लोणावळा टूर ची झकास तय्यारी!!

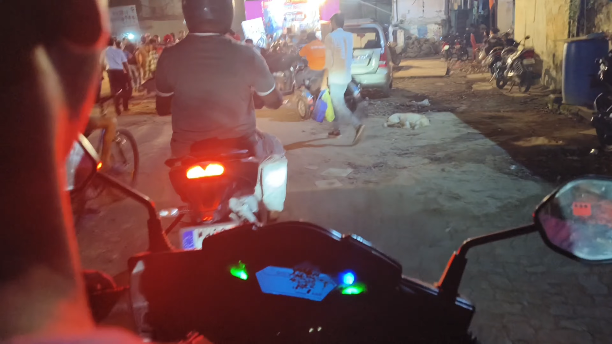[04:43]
हे रिओचे कॅन घ्यायला सकार मंडळमध्ये चाललं आहे. हे बघा काहीतरी इथे फंक्शन आहे क्रिकेटचं.